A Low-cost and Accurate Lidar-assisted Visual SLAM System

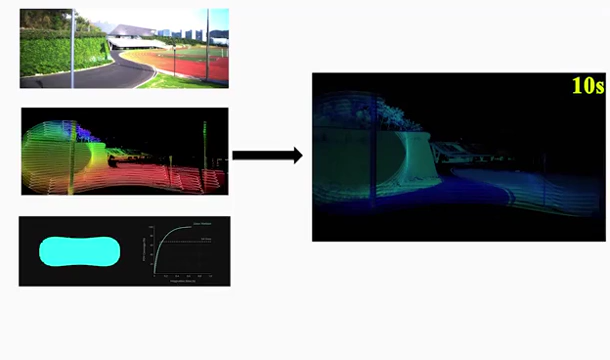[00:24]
while it only costs about $800. We construct the LiDAR-assisted Visual SLIM system based on Orb SLIM 2. The content in the blue box on the right is the original ORB SLIM part.
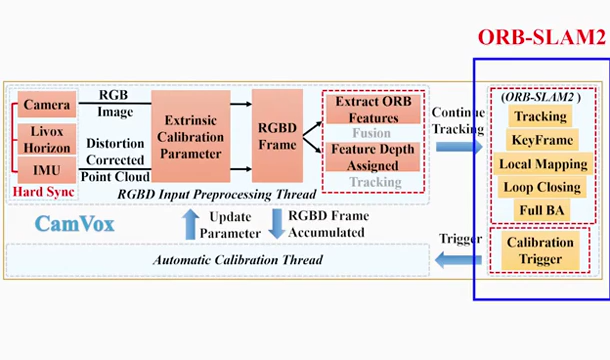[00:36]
We propose two extra threads
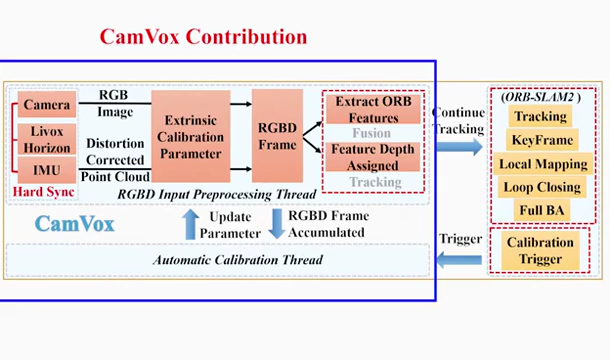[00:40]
containing RGBD input preprocessing and automatic calibration, which are shown on the left. Next, we'll look at how our system performs on the SysTech dataset.
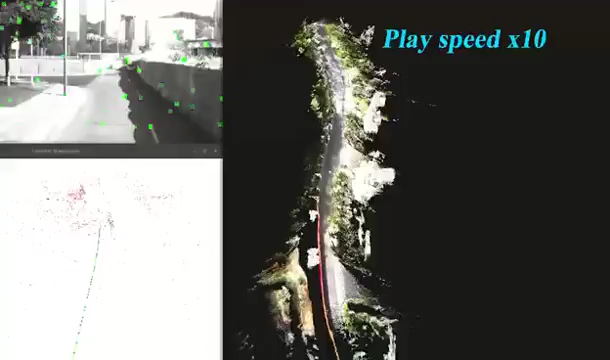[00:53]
The trace trees and dense point clouds are shown respectively in the left and right parts of the video.
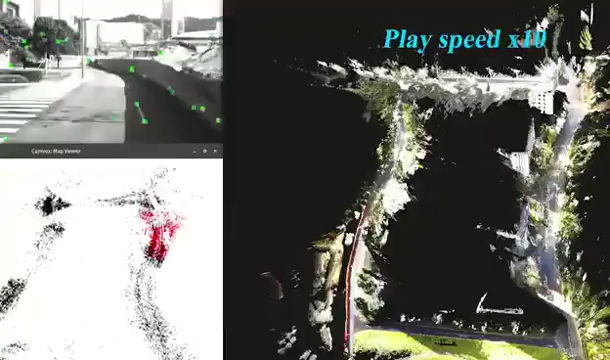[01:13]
At the same time, we also test VINCE Mono and LIMOX Horizon Loam on our dataset.
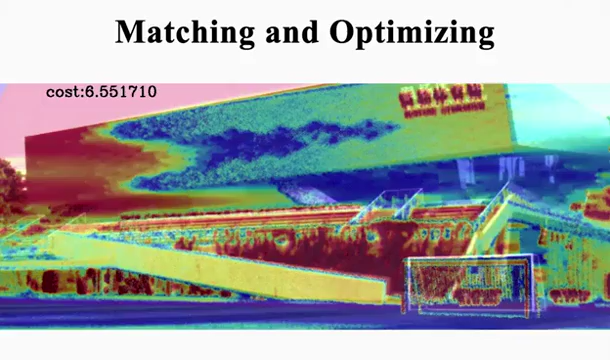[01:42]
We extract the counters of the LiDAR point cloud reflectance image and the RGB image respectively.
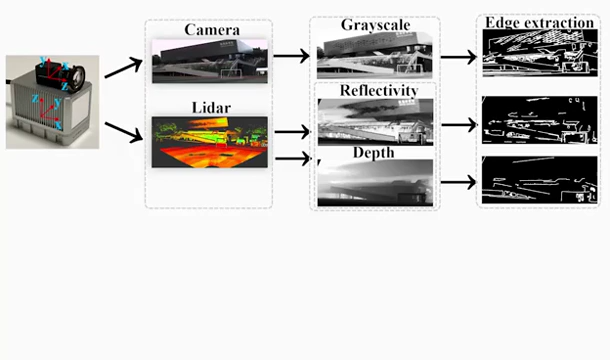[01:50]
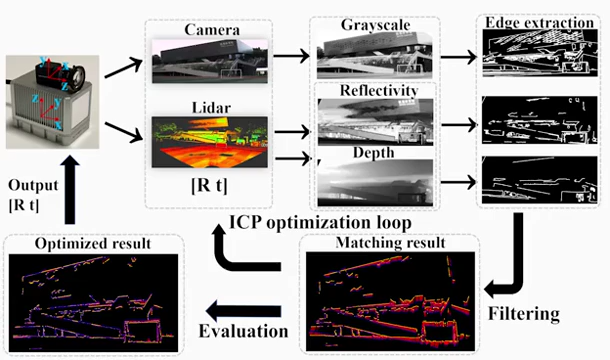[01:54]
By filtering and optimizing the external parameters, the two counters become more and more overlapping. Next, the optimizing processing of the cost function can be seen clearly in the GIF.